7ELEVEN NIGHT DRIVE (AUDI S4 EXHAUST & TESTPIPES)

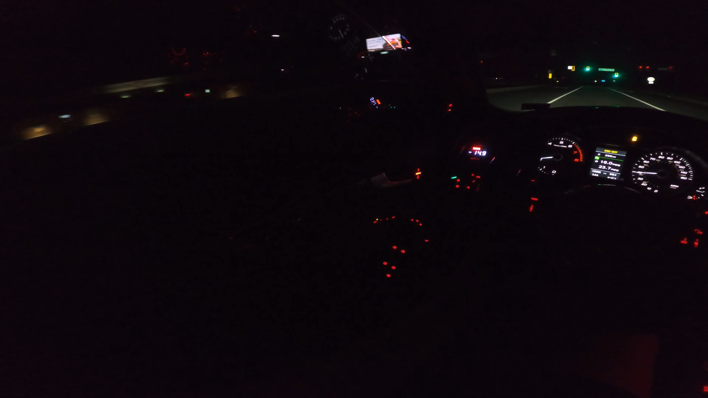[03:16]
It is kind of dark out, because it's nighttime, obviously. There's like no lights around at all. But how's everybody doing today?
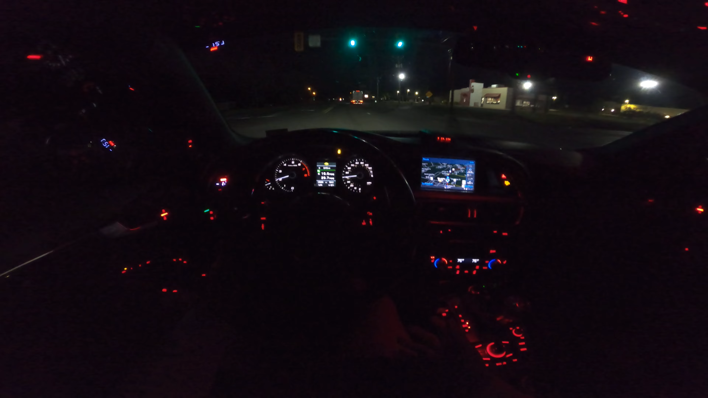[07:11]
Man, it's so dark. I can't even see my feet, man. Fudge. I definitely want some floor lights, LED or something. Can't see my feet while driving at all. Or I might change out that bulb to one that stay on. I think there's like a... I think if you have a VACCOM cable or whatever, you can kind of activate it through the computer.